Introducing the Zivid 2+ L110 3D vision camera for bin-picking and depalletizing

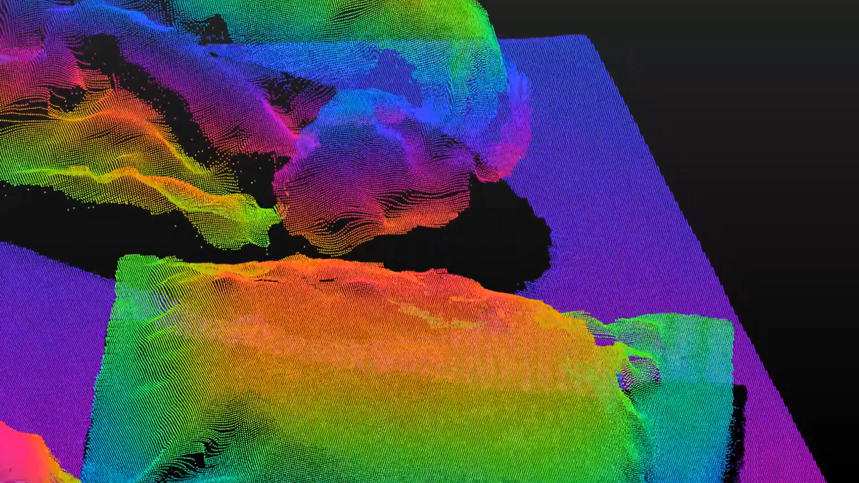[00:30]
The L110 has a very wide field of view, covering 1,000 by 800mm at a 1.1m mounting distance.